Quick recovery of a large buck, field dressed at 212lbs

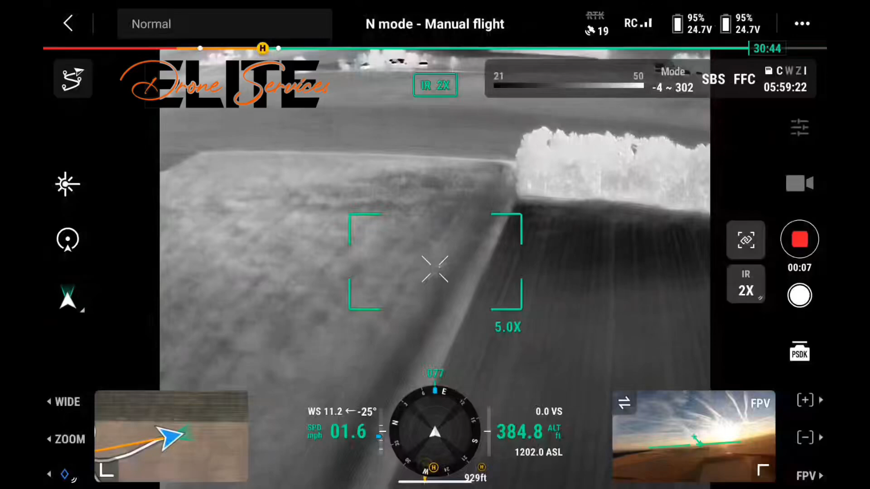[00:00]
I'm going to guess, what was it? See a big spot there. 80 to 100 yards. I
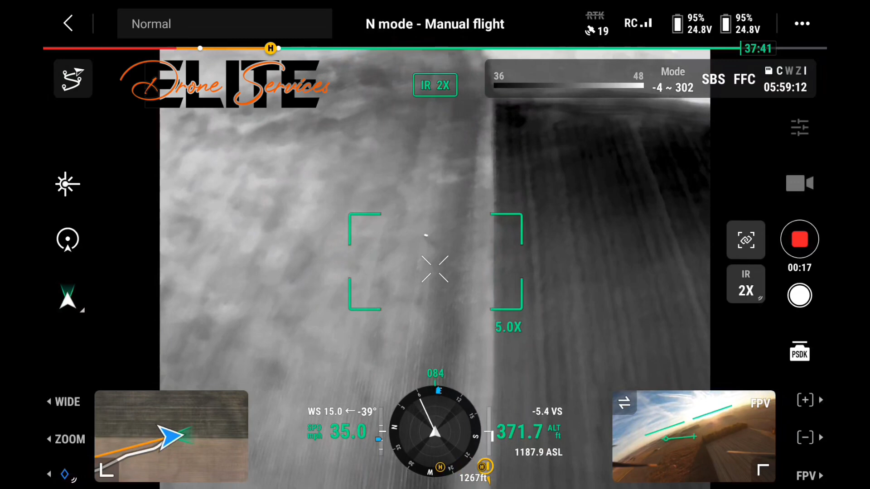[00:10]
bet that's him, he's laying across the roads.
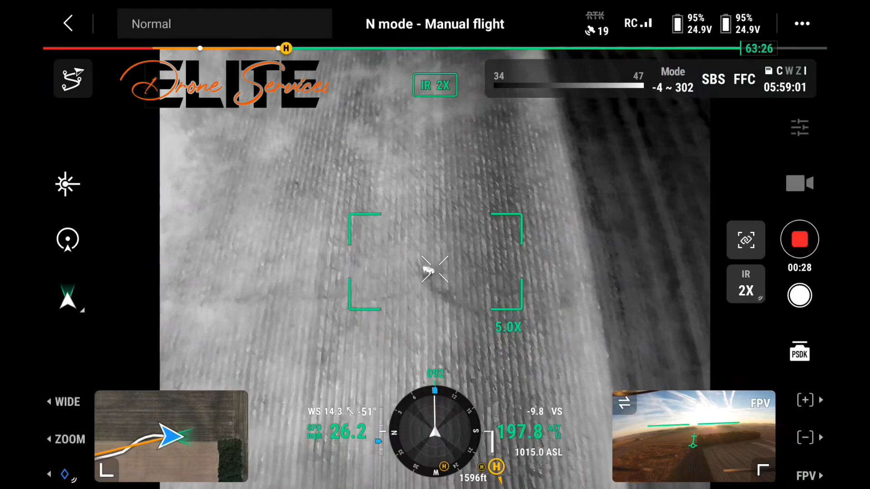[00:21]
He's still standing. He's down. He's down.
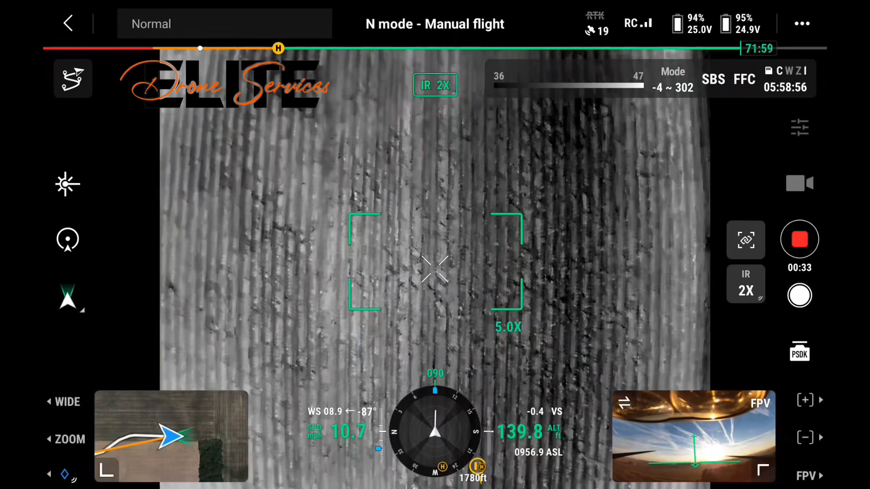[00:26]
Dragged a little bit. That corn's all laying down a bit.
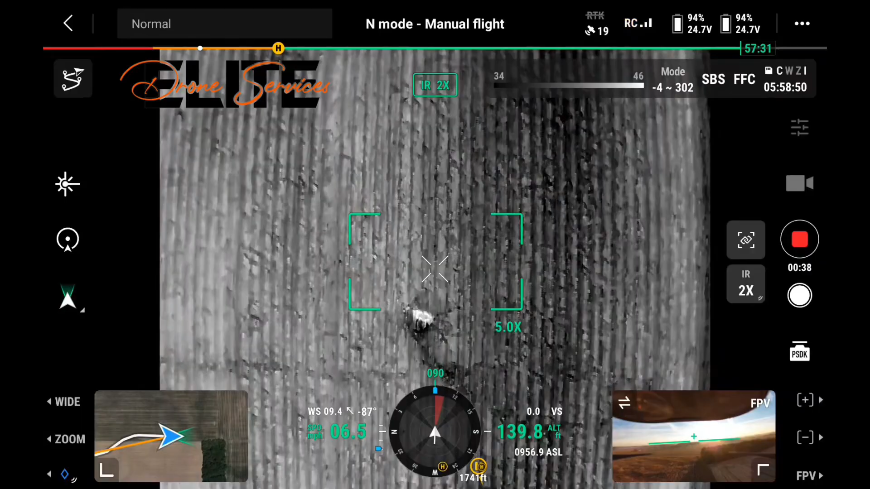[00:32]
Did he land? Yep, he's down.